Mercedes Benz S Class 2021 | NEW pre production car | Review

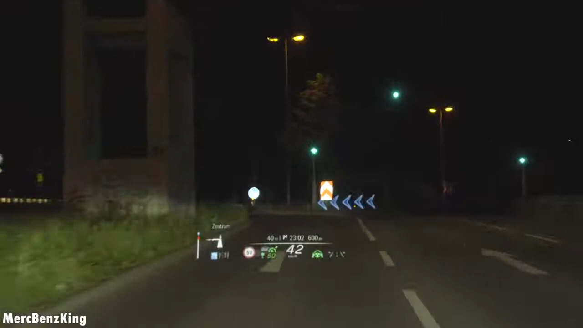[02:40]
And it actually shows with some fish buns the direction on the road.